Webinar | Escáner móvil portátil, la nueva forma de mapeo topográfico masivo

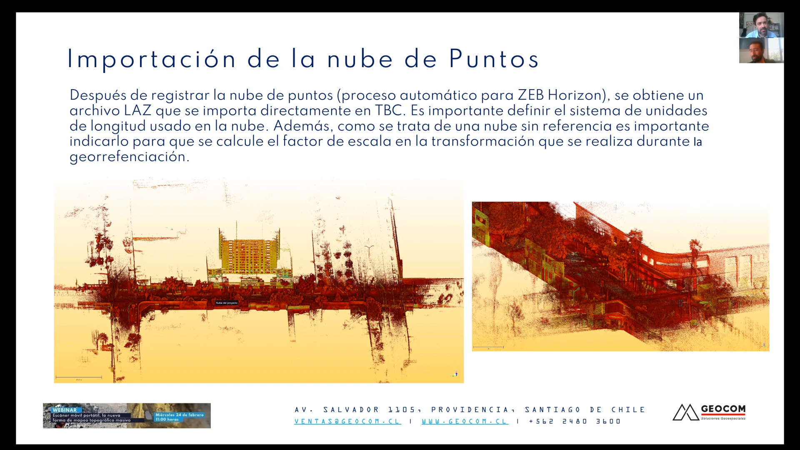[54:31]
pensando en que esto está lleno de gente y que te tapa y que no logras hacer la puntería y bueno, está expuesto a un montón de cosas. De hecho, fuimos con el auto, no alcanzamos a pagar el estacionamiento, que fue bastante rápido. Y aquí ya viene la clasificación. Esto ya fue algo en Fundamental. TDC. Claro, y aquí ya hay una clasificación en exterior que es bastante buena, si ustedes ven, en este caso se dejó solo el suelo. Entonces ya se van clasificando por layer o por capa esta nube de
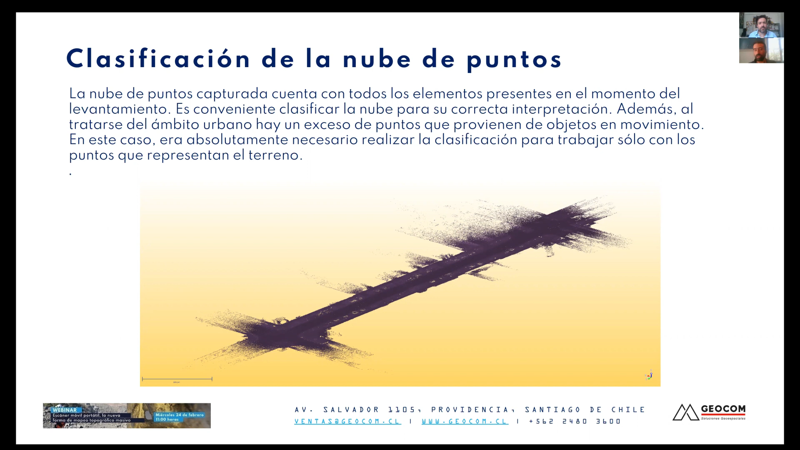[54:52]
puntos para yo poder ir trabajando lo que yo en ese momento creo que es importante y después, por ejemplo, puedo ir incorporando las capas de vegetación o las capas de cable o edificación. Osvaldo, ese es un dilema recurrente, digamos, en diferentes colegas, ¿cierto? Los colegas que están más apegados a lo que es la topografía convencional, es como que, oye, pero ¿de qué me sirve escanear todo? Entonces, la respuesta para eso es, ¿por qué no? ¿Por qué no escanearlo?
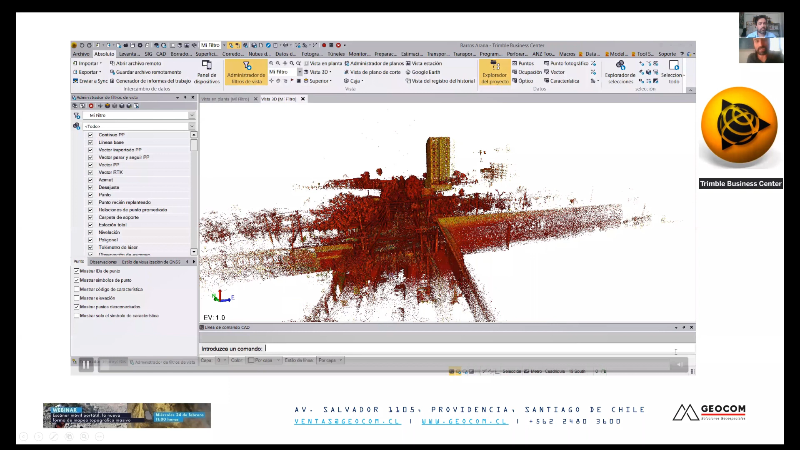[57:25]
Ahí estamos viendo ya la nube, navegando un poco, haciendo lo que decíamos acá.
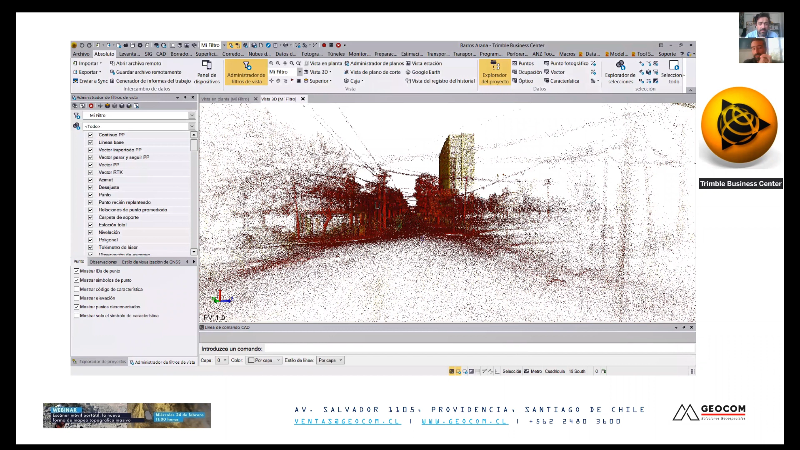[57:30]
Estamos
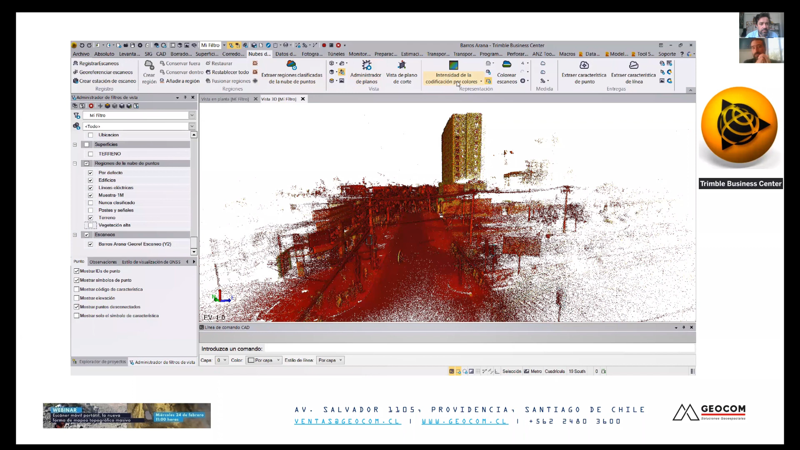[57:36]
tratando de ver alguna visualización y después tratar de tener algunas layers solamente con el suelo, vegetación.
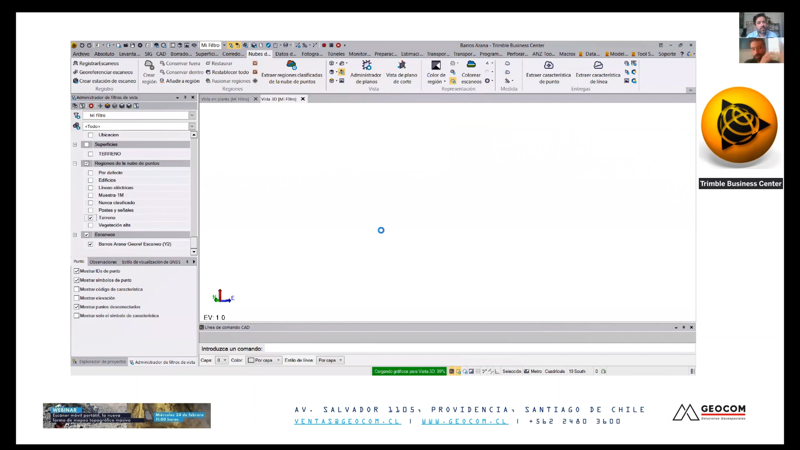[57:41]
Y ahí lo podemos ver que solamente está la clasificación por suelo.
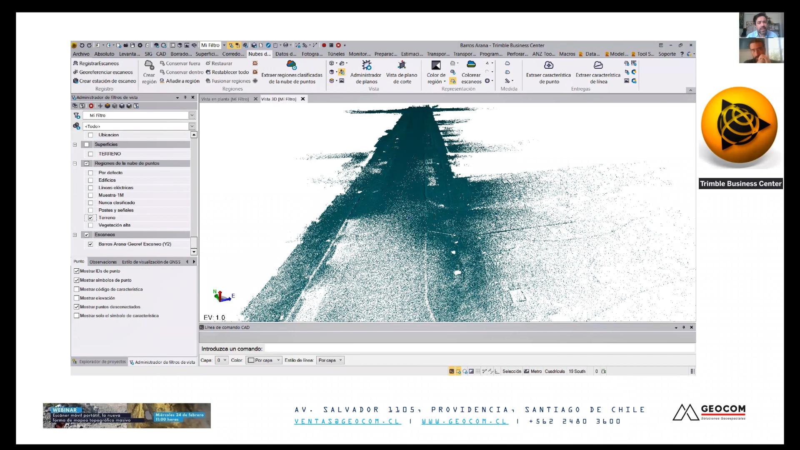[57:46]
Exacto. Ahora, súper importante poder destacar que los puntos de GPS estaban en un sistema UTM,
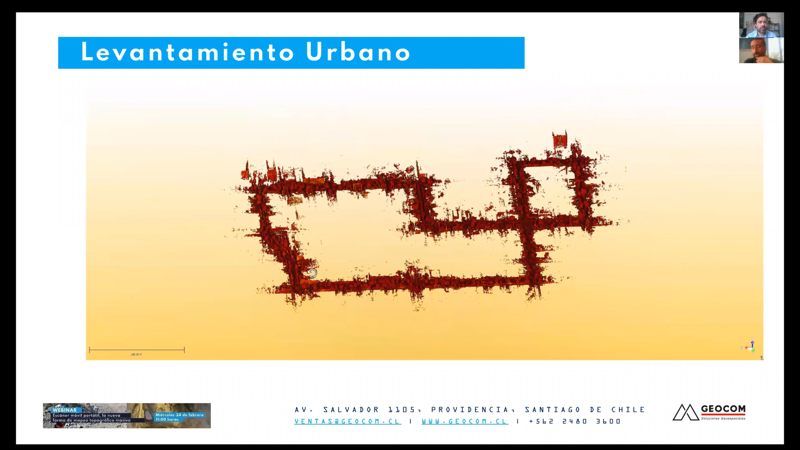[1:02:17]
claro, ahí por las calles, y esta es la representación que obtuvimos. En este caso, esto también está visualizado con intensidad.
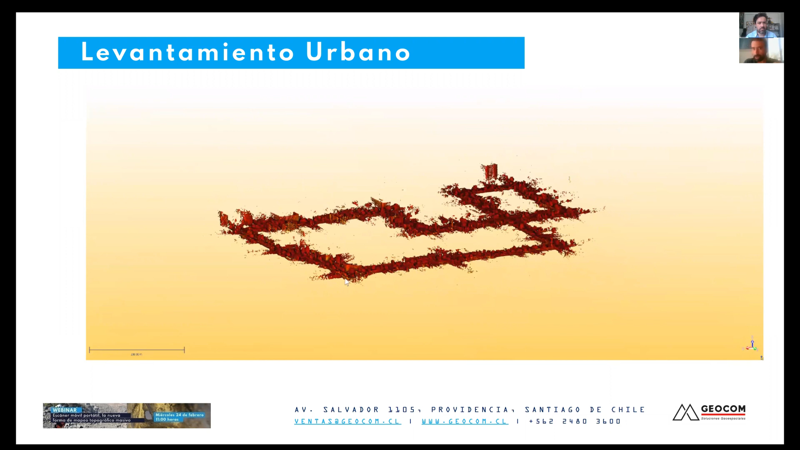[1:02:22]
Recalcar nuevamente, como dice Ariel, que ese Horizon tiene la propiedad de la intensidad, son manos menores como el REO, en este caso no la tiene. Y si ven ahí, hay una representación ya de la calle, árboles y edificaciones. Entonces, tener esto en 12 minutos, después complementarlo con topografía, bastante atractivo. Y en este caso, estamos experimentando con el tema de la georreferenciación también. Así que eso es lo que vamos en un próximo webinar, tener más información, yo creo.
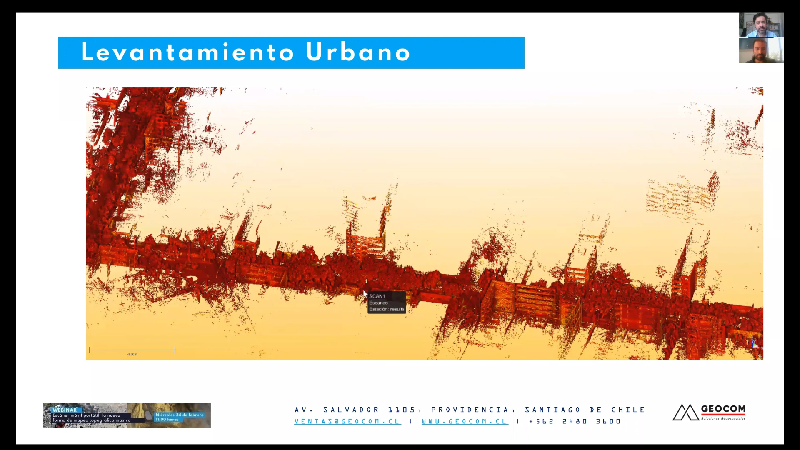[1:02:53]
Así es. Aquí pueden ver y el manejo de puntos bastante bueno. Entonces, acá hicimos un complemento perfecto con un vehículo.
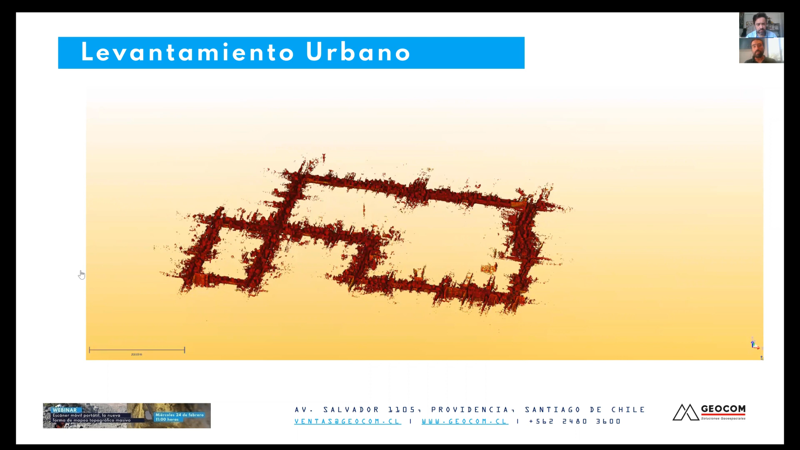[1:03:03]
Acá lo pueden ver también, hay un video que podemos ver cómo se instala esto.
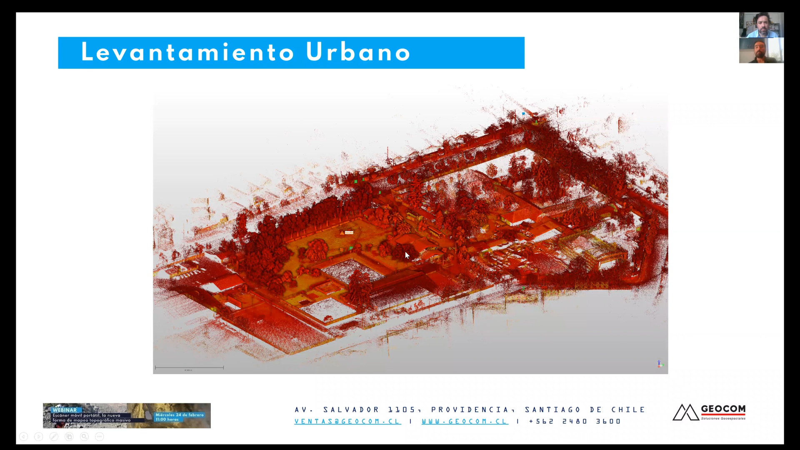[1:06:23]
Una caminata que está en color rojo acá. ¿Qué hicimos en esto? Acá está toda la nube. Para poder georreferenciar la nube del dron, en esta caminata que ven acá en planta, teníamos algunos puntos en el suelo marcados, típico con el clavo y con su respectiva coordenada.
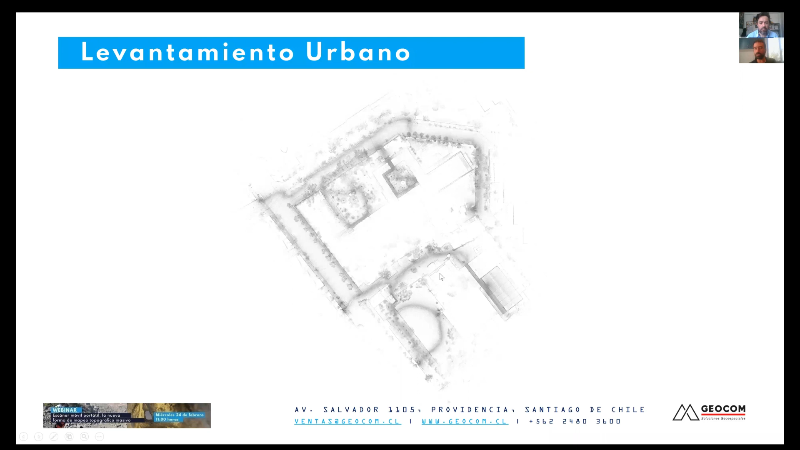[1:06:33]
Y algo, no sé si podría decirlo novedoso, pero que Es súper tiene novedoso, sí.
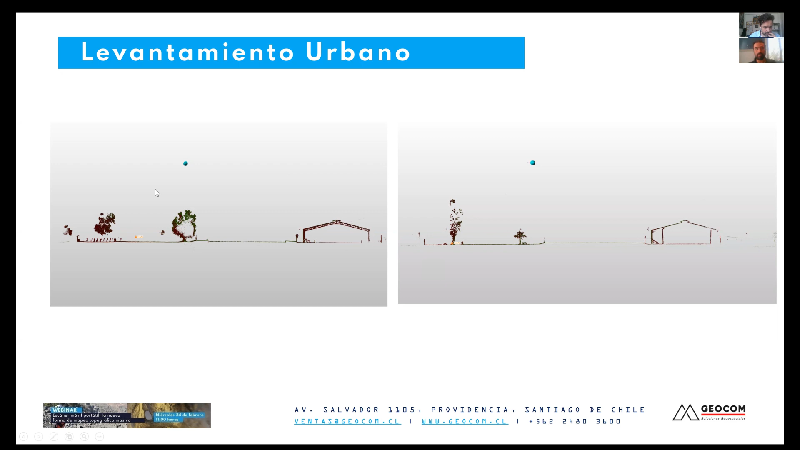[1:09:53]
Entonces, como les decíamos, la caminata la referenciamos con el sensor inercial y el vuelo lo pegamos solamente por objetos que estuvieran relacionados o traslados entre sí. Y lo último, para ya ir terminando un poco, hicimos otra experiencia, vehículo más caminata, en este caso el Estadio Nacional.
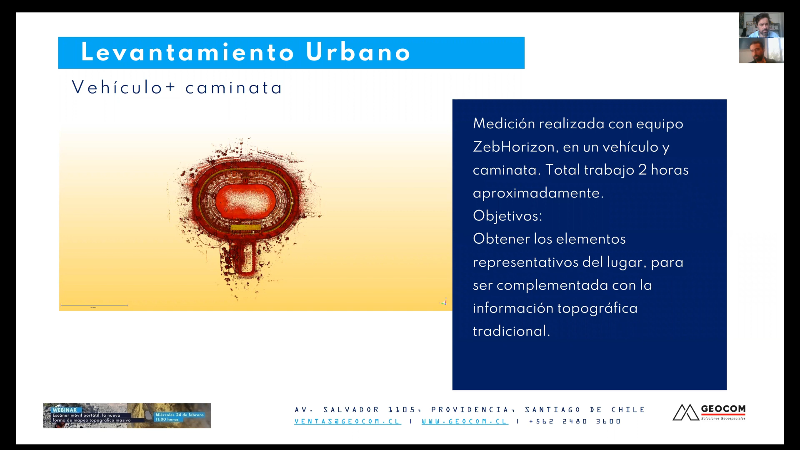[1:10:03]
Fue un trabajo aproximadamente de 2 horas. Y realizamos también acá afuera, lo rodeamos por, fuimos en un vehículo, en un auto. En este caso no teníamos todavía la plataforma, sacamos la mano solamente, fue algo bien simple. El primer levantamiento tiene que haber sido a unos 5 metros por segundo en el vehículo,
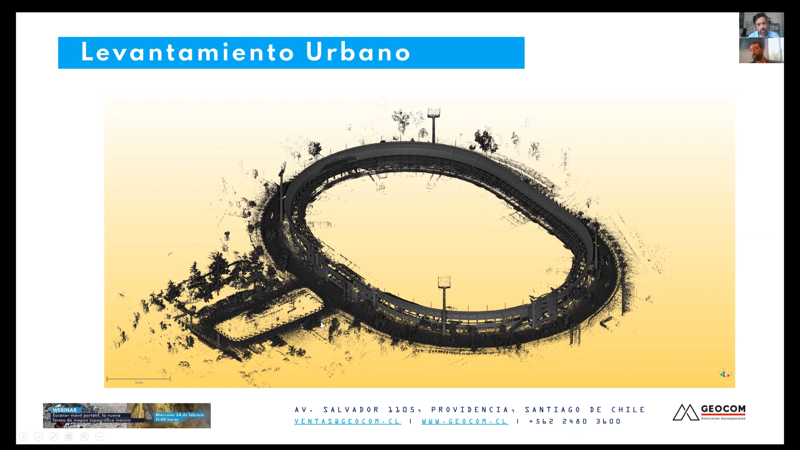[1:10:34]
un poquito más bajo, 10 kilómetros por hora podría ser. Realizamos esta medición, después hicimos una segunda medición caminando al interior, que es la que vemos aquí en color verde. Entonces ya fuimos complementando esto, no hay referencia acá. Y después también en color azul que se ve aquí, empezamos a ir por los pasillos internos. Entonces también aquí es muy atractivo en lugares que son exteriores y en lugares que son de más difícil acceso para ir midiendo que son estos pasillos.
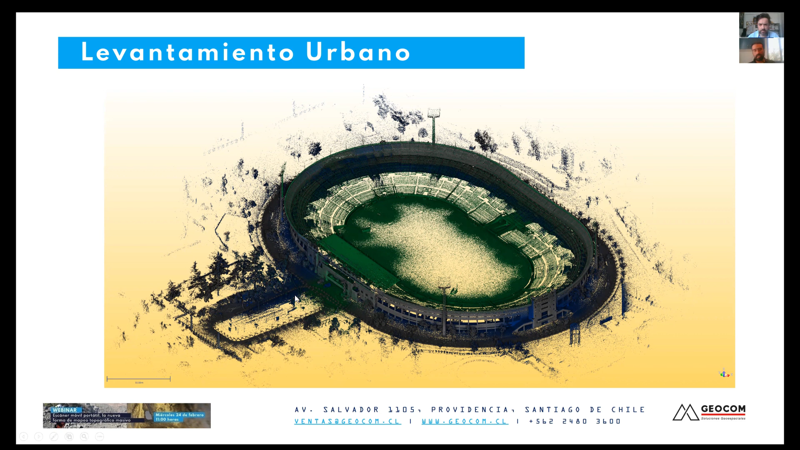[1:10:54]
Y acá ya juntamos esta nube. Y como les decía acá, estamos en la galería sur, donde está aquí el marcador, y se pueden ver en la parte inferior todos estos pasillos internos que fuimos midiendo también.